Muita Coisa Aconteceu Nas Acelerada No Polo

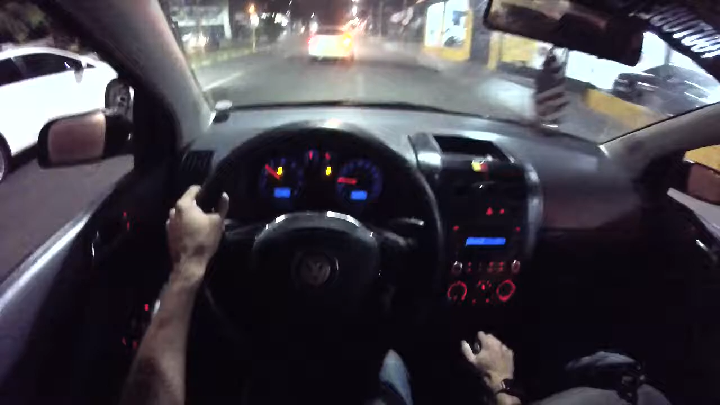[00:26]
Irmão, o pneu tá furado. O pneu tá furado.
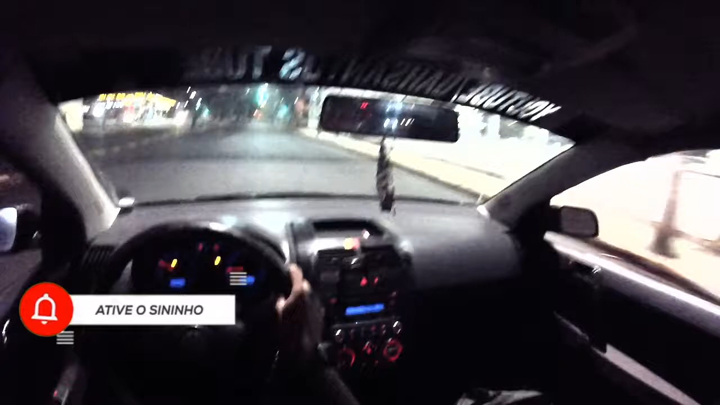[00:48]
Tá à noite, né, mano? Aí a gente vai gravando essa, com essa posição de câmera na cabeça aqui, pegando a claridade do painelzão.
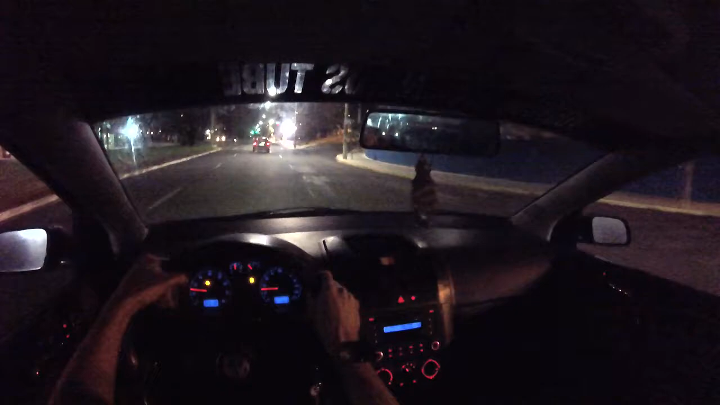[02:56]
Tá furado, viu? O cara não parou.
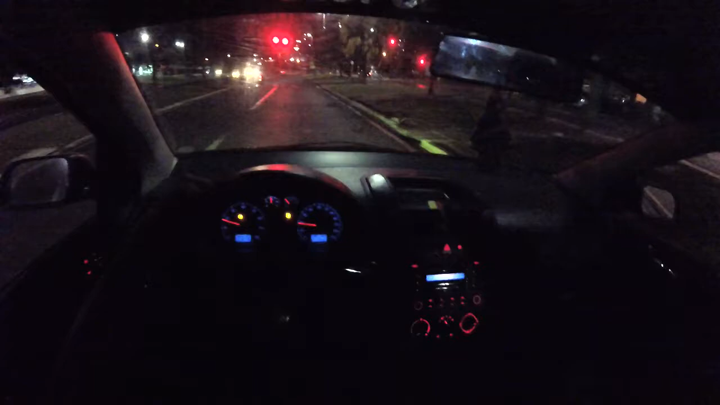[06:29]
Sinalzinho. Olha os tiozão da moto. Você é louco, o tiozão não tá nem vendo o sinal vermelho.